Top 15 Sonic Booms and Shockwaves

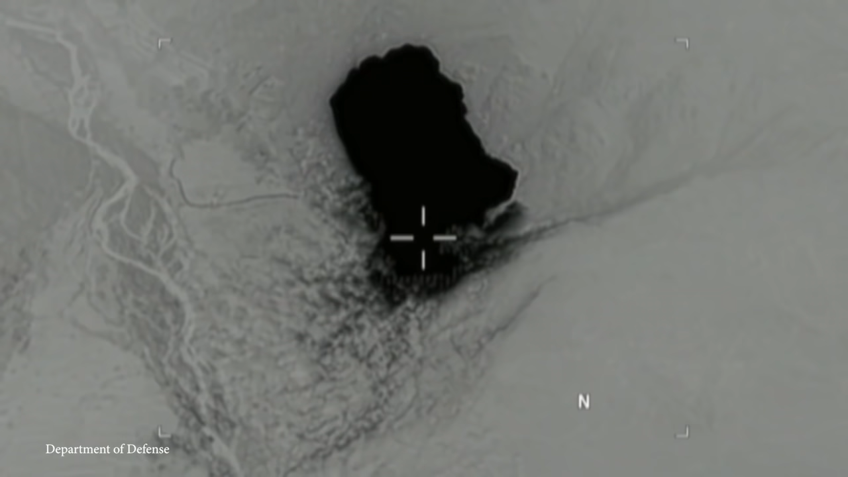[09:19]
but it generated a shockwave that traveled more than a mile in every direction. Use of weapons like this, despite their effectiveness,
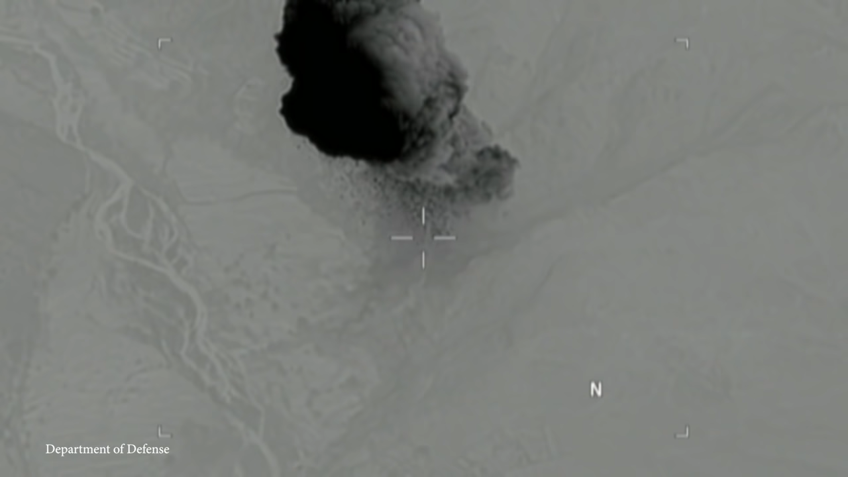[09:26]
are usually avoided because of the potential for innocent casualties.